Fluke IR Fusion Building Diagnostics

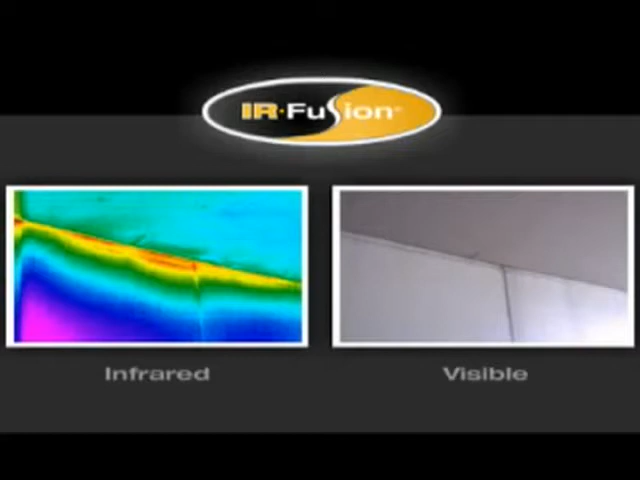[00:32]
juggle images to make sure you match the correct digital image with the correct ir image irfusion does it all for you automatically only fluke offers precisely matched
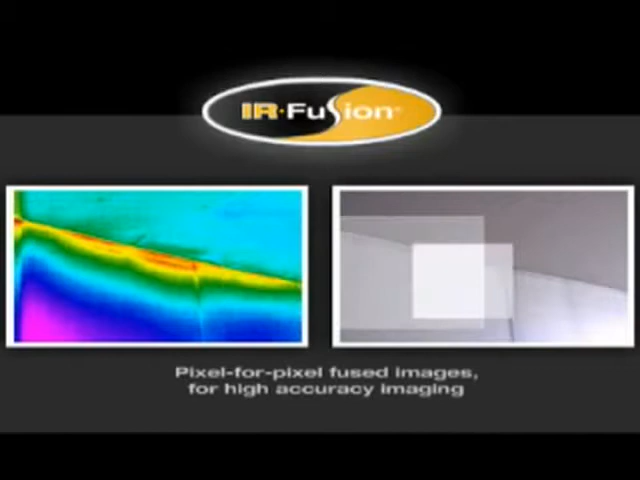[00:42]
pixel for pixel fused images for high accuracy imaging
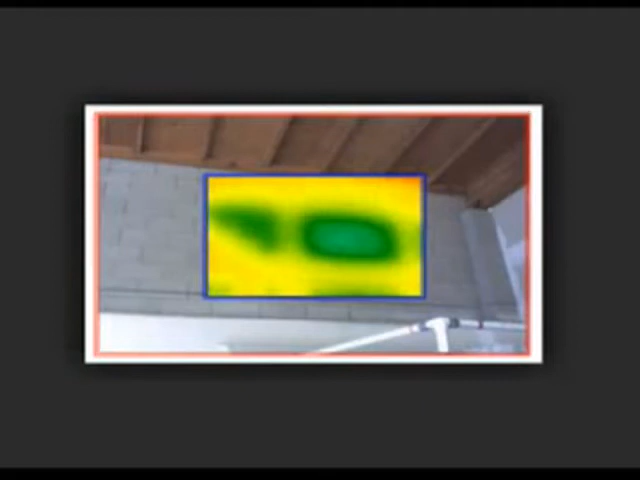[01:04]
unlike some others irfusion is fully supported both in the imager
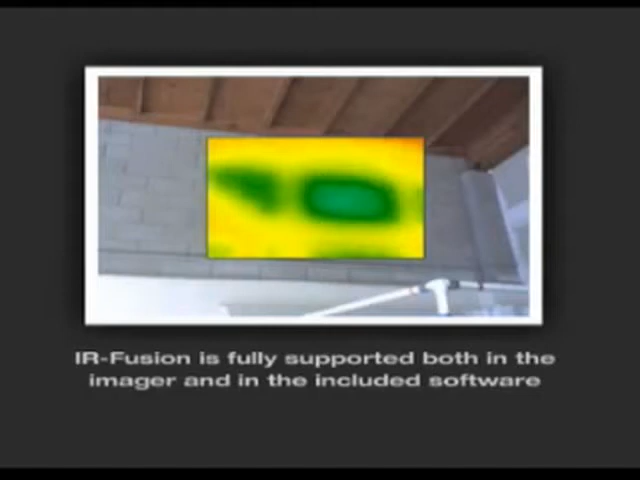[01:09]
and in the included software in this example the infrared image shows a temperature difference indicating that there could be a problem fluke irfusion
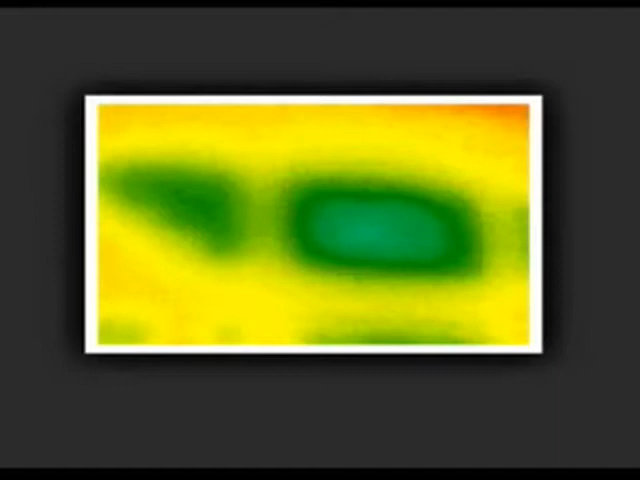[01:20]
shows the problem in the infrared image the location in the visual image and the picture-in-picture mode allows you to see the precise location providing you
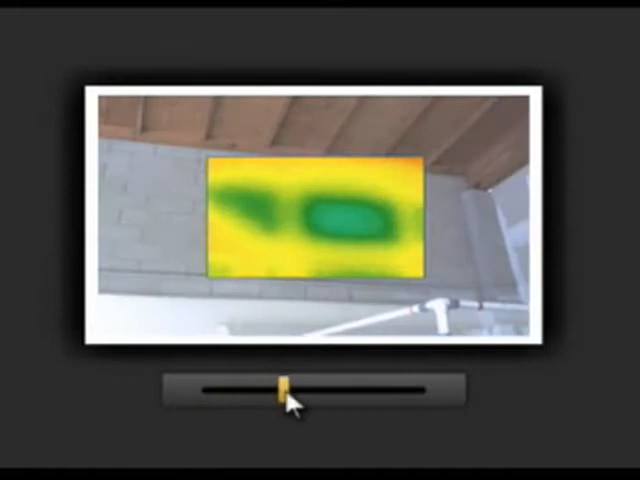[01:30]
or your repair crew a frame of reference for additional destructive investigation irfusion
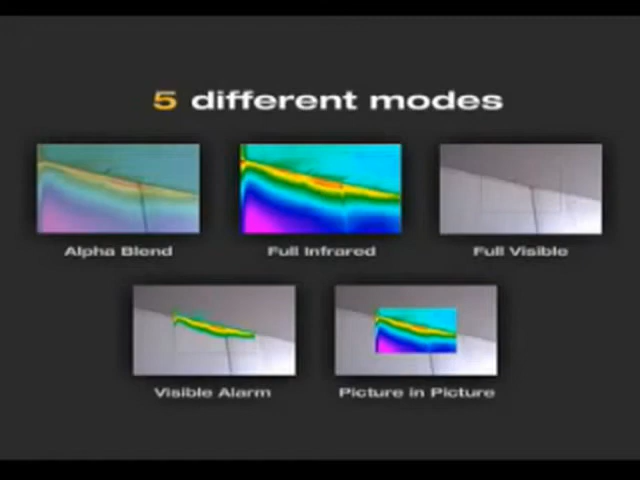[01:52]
other thermal imaging manufacturer has these robust fusion features irfusion